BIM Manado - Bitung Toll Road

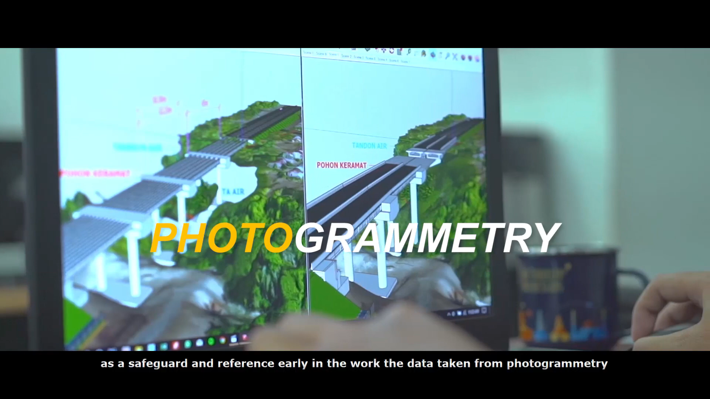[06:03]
The data taken from the photogrammetry which is then processed and superimposed on the road design let us know what are the dangers in the location and how the right methods can work well and safety is number one.
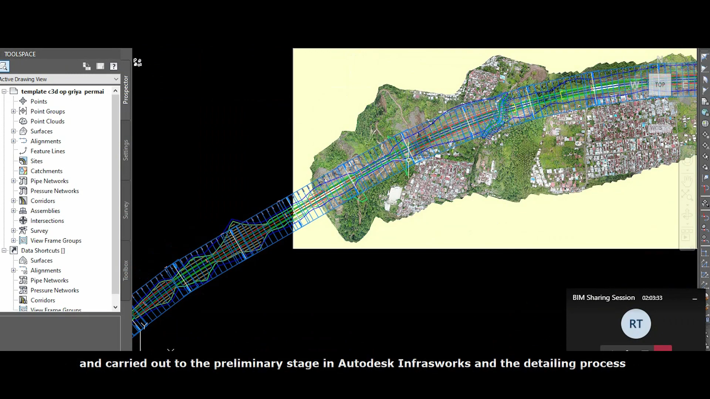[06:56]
Infraworks and detailing process for shop drawing and quantity takeoff in Autodesk civil treaty.
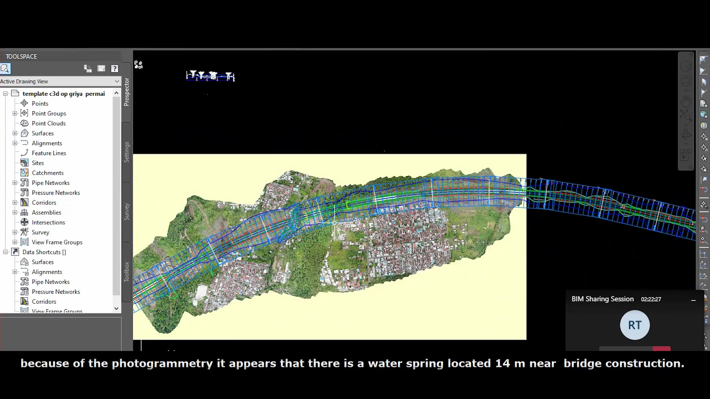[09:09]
Because of the photogrammetry, it appears that there is water spring located 14 meters bridge contraction.